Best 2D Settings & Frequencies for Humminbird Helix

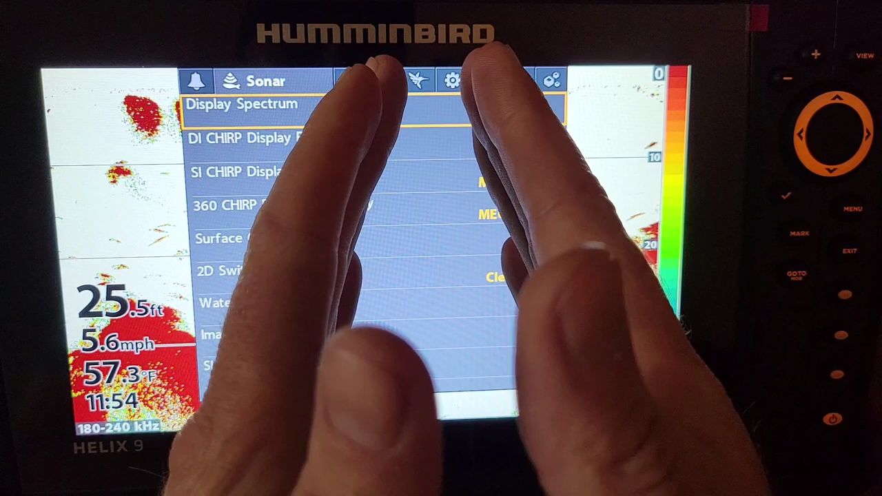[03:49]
On screen: depth 25.5 ft, water 57.3°F, speed 5.6 mph
it might be only reading two or three feet So you can get very very specific and pinpointing exact fish and
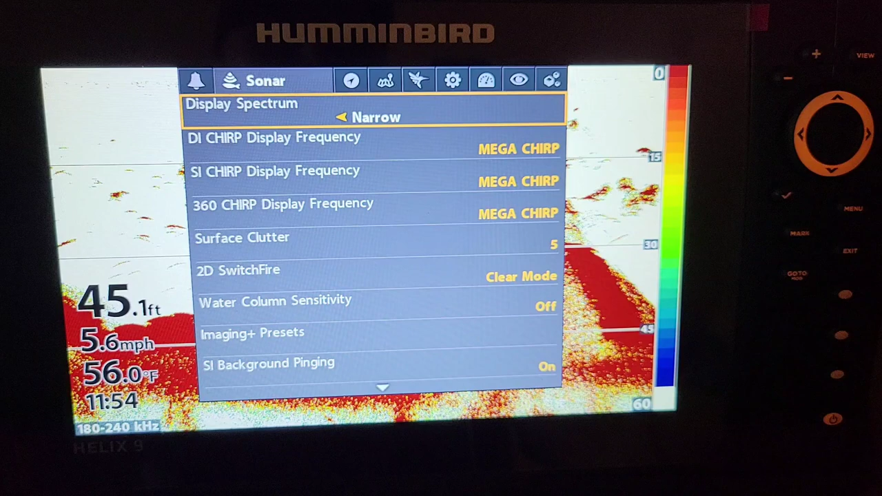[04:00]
On screen: depth 45.1 ft, water 56.0°F, speed 5.6 mph
That's kind of how these frequencies work on this unit before days had 83 and 200 They didn't have narrow and wide so they make it easier for you now to